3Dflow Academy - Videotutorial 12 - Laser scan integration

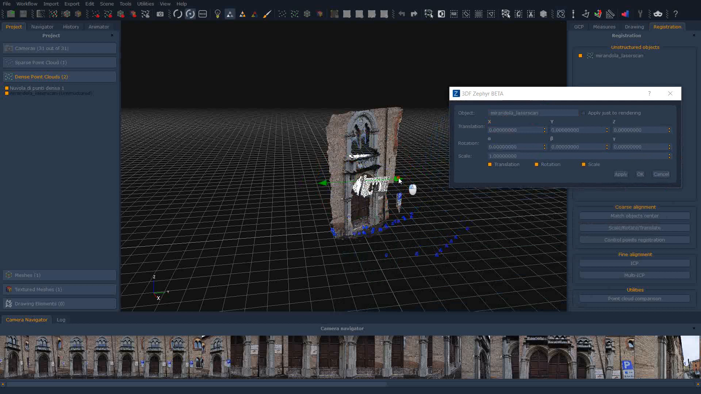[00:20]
All external elements imported in Zephyr are initially unstructured.
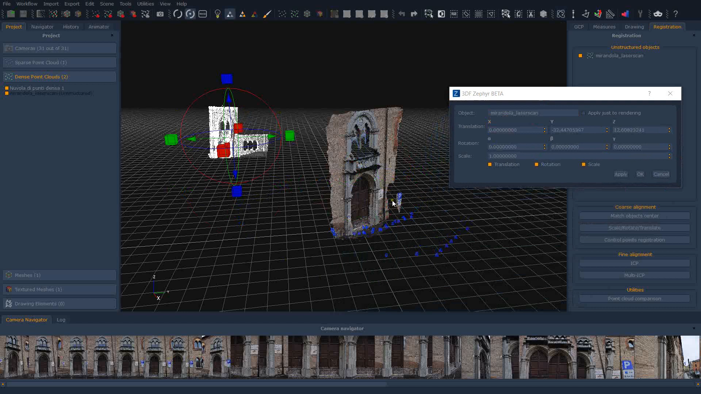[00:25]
Notice how I move this element independently from the workspace cameras,
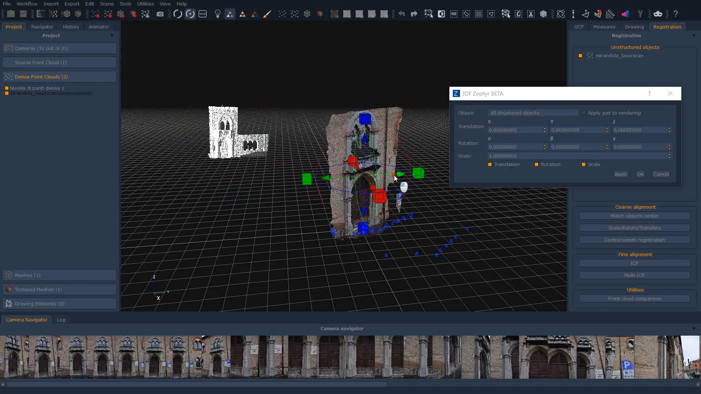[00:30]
while I cannot move any photogrammetry generated element without also moving all other structured items. The following workflow is known as registration.
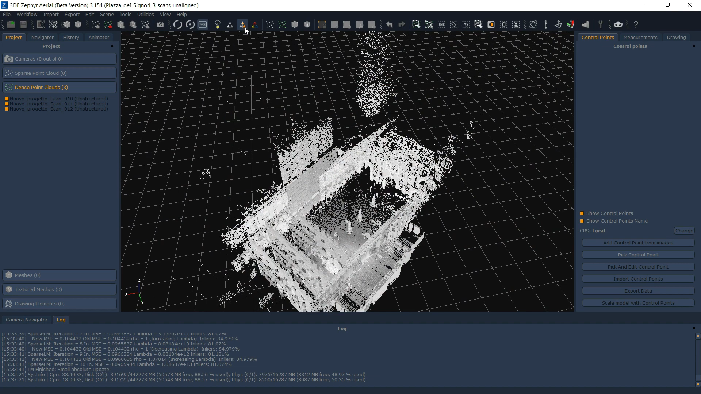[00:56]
Rough alignment In this case, we have different laser scans of the subject which are not in the same reference system.
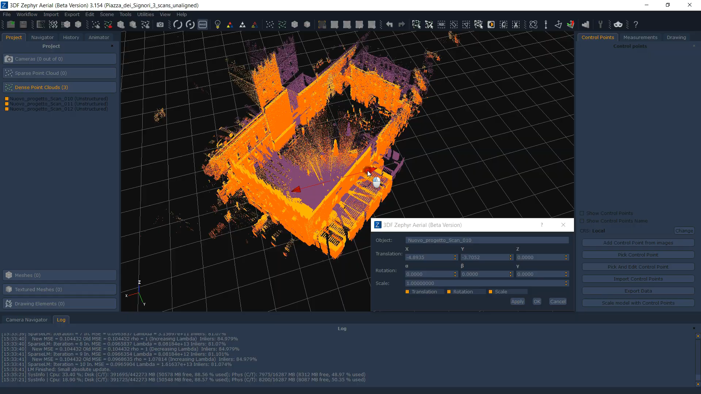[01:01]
We must either complete the cloud registration in the software that has been provided by the laser scan manufacturer, or we can do it directly in Zephyr. Use the Gizmo tool and simply rotate and
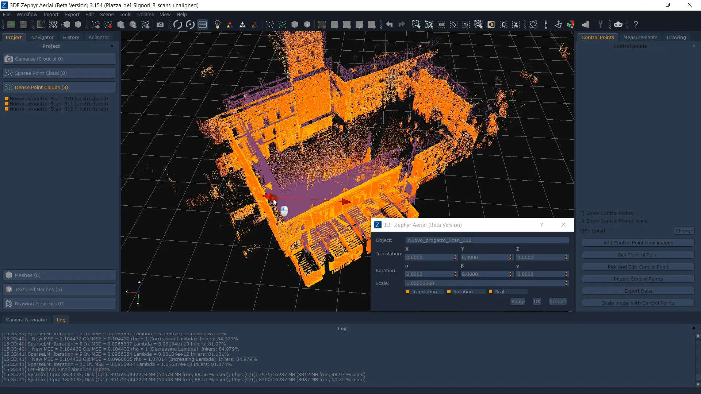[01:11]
translate all the different scans so that they are roughly aligned together.
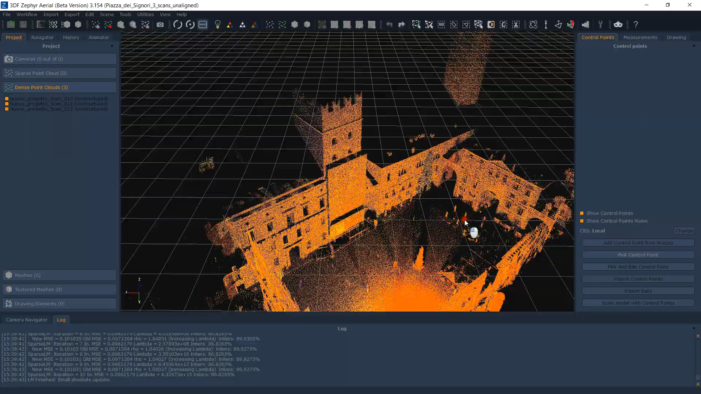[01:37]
Save the workspace and proceed to photogrammetry processing.
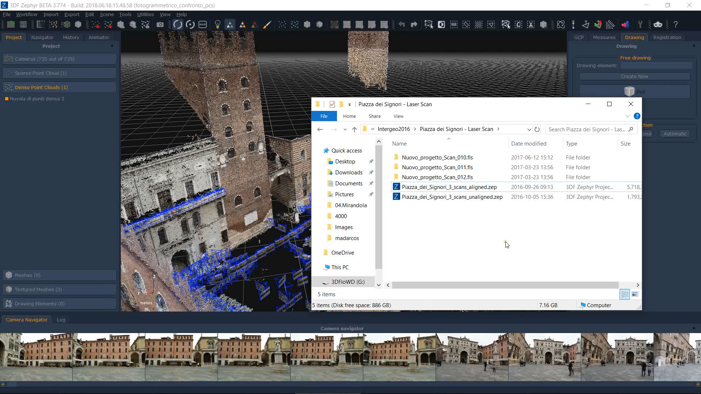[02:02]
Simply drag and drop the photogrammetry workspace Zep file into the laser scan workspace and merge the two workspaces together when prompt.
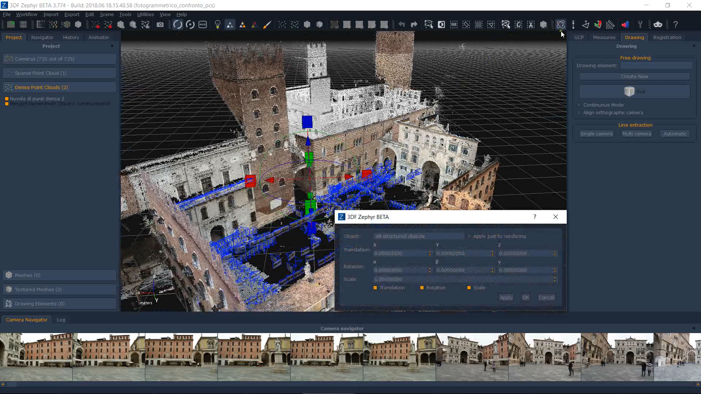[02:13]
Since the two clouds will have a different scale factor, we will need to roughly scale the photogrammetry workspace as well.
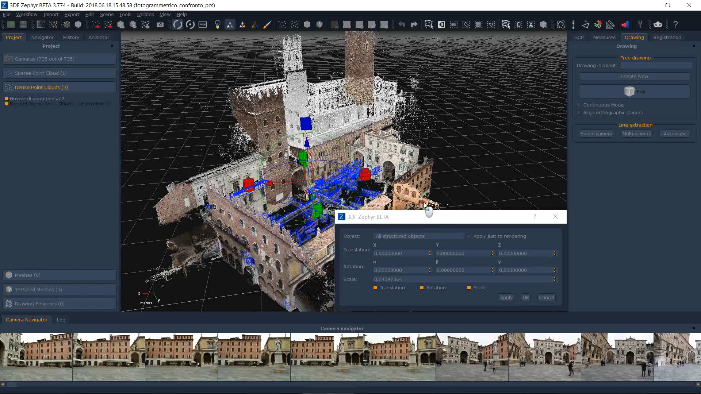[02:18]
Similarly, we need the final alignment step, Cloud-to-cloud registration, to enable the scale factor.
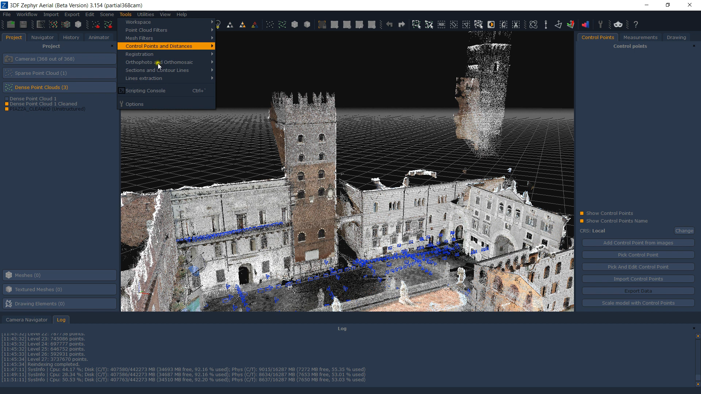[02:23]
Don't forget to check Enable Rescale in the Cloud-to-cloud registration window.
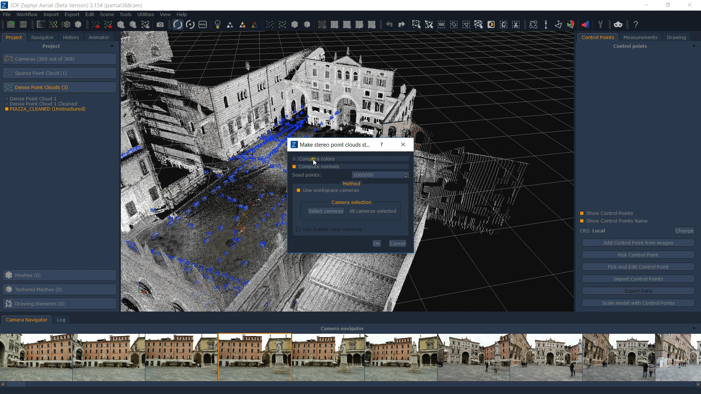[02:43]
Once the two projects are in the same reference system, we simply need to right-click the unstructured element and select Make Structured.
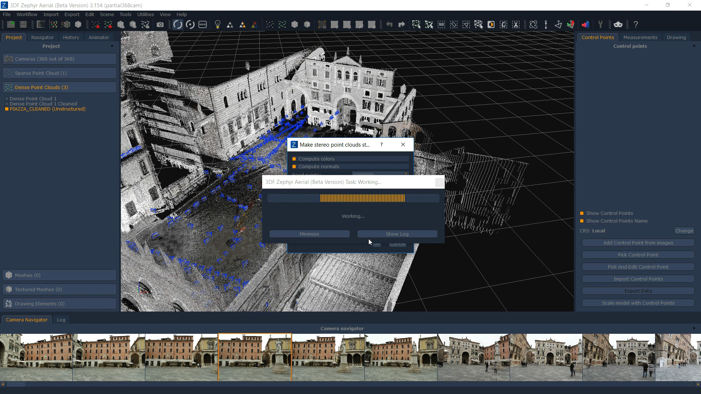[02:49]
Once the element has been structured, it can be manipulated by Zephyr using camera information.
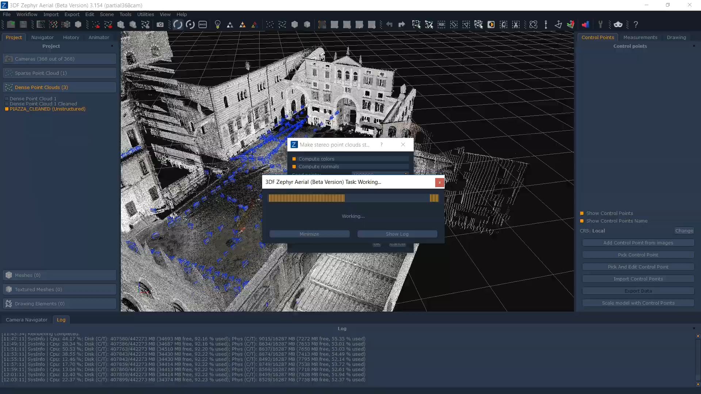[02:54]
This means that our laser scan point cloud can be treated like any other point cloud, including mesh, texture generation,
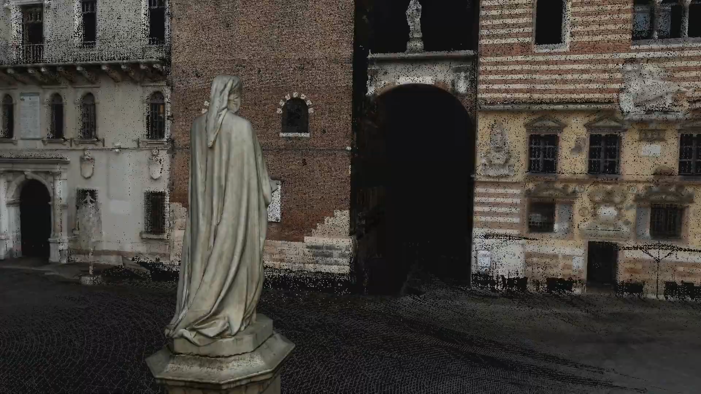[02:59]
or generally speaking, interaction with any other tool offered by Zephyr. As an alternative for the rough alignment step, you can also use control points rather than the gizmo.
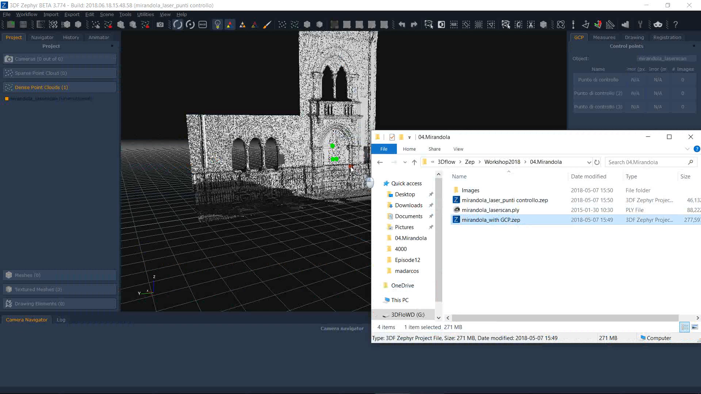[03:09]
You will need at least three control points.
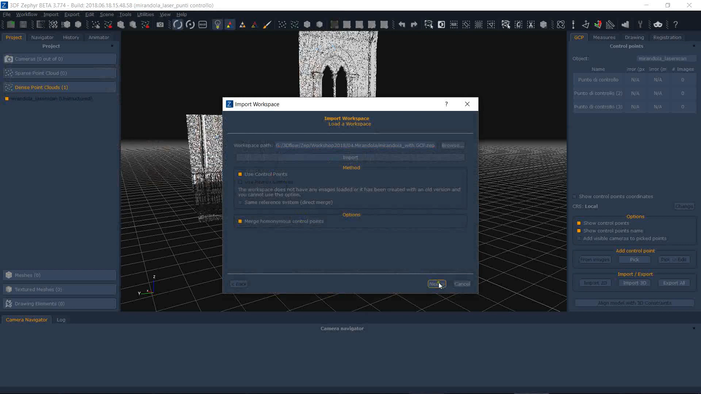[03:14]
In this example, I am picking three easily recognizable control points directly on the laser scan cloud.
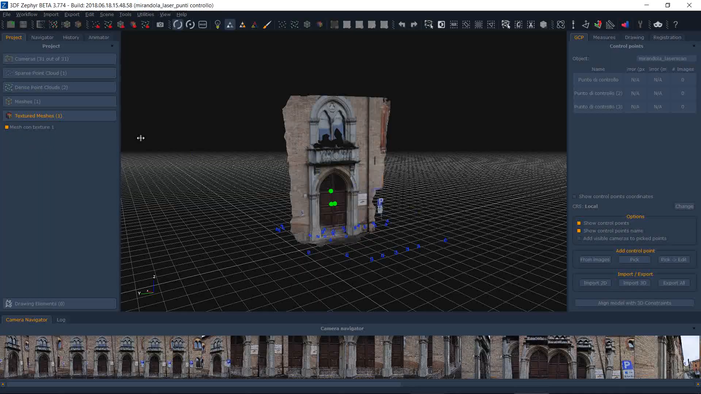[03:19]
Simply pick the same three control points in the photogrammetry workspace and merge the two workspaces together via control points.
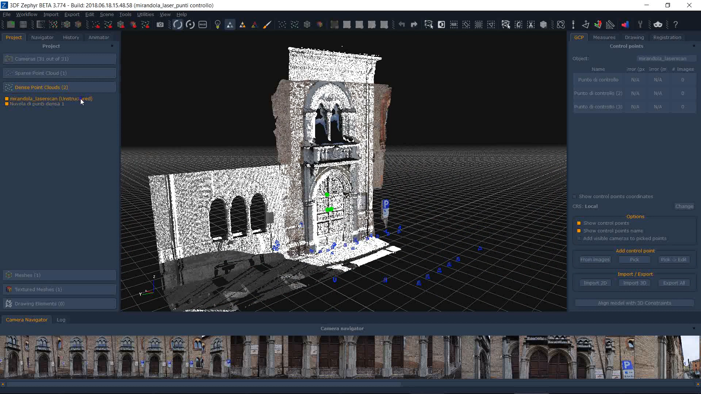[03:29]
You may also do an additional rough alignment step with the gizmo if you wish.
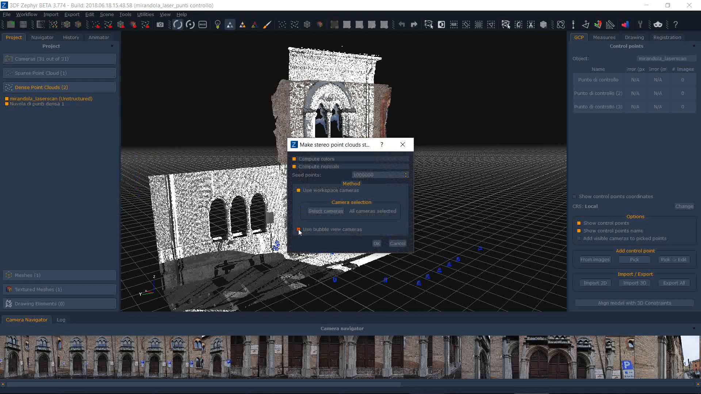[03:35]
Don't forget to also do the final alignment step.